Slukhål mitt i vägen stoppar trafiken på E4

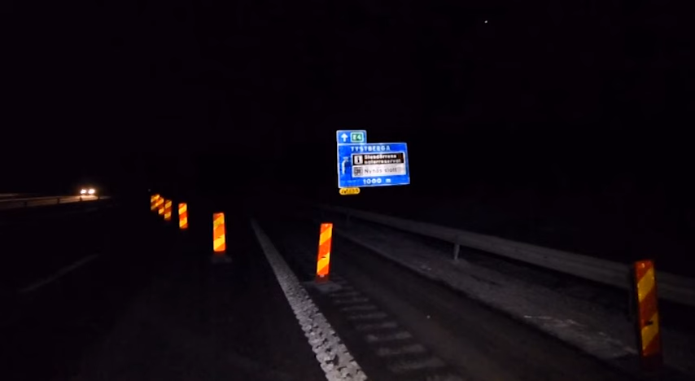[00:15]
Och flera bilar ska ha kört ner i det och fått skador.
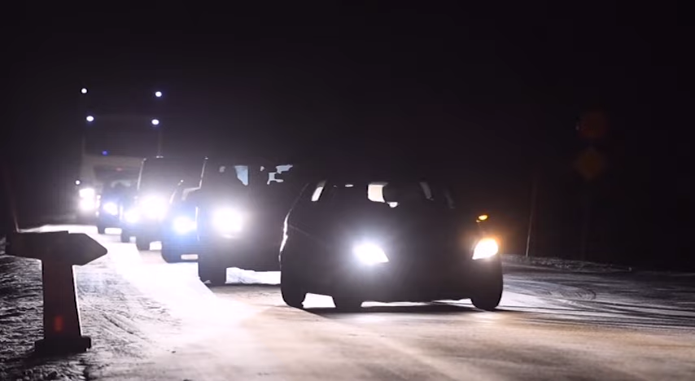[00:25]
Därför stoppas nu trafiken helt i södergående riktning och leds istället om via väg 800. Trafikverket arbetar sedan i natt med att täppa igen hålet och
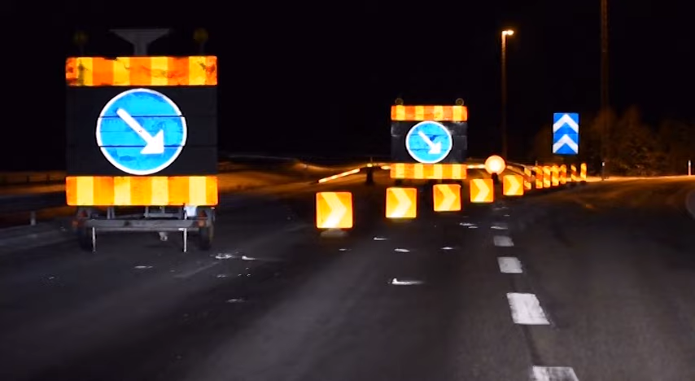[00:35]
vägen beräknas vara stabiliserad igen vid fyra tider i eftermiddag. Slukhål är ett annat ord för hål som plötsligt öppnar sig i marken.